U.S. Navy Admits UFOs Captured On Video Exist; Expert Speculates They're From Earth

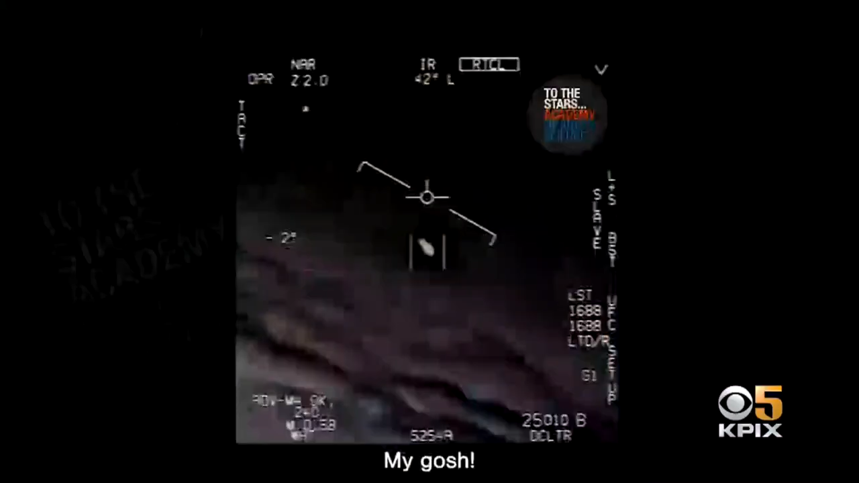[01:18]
Paul Lynam believes whatever is in the Navy's video is not likely from outer space, but rather right here from Earth.
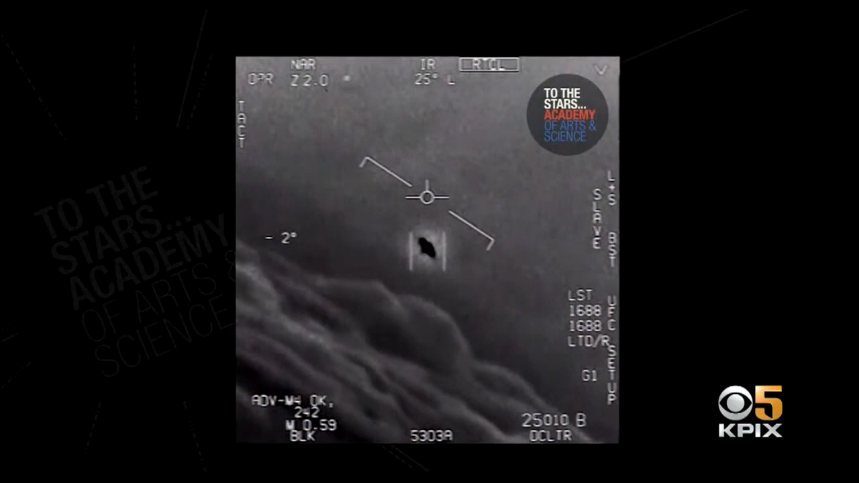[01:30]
Instead, Lynam says it could just be another government agency's aircraft like a drone that the Navy's never seen before. He says that's happened in the past.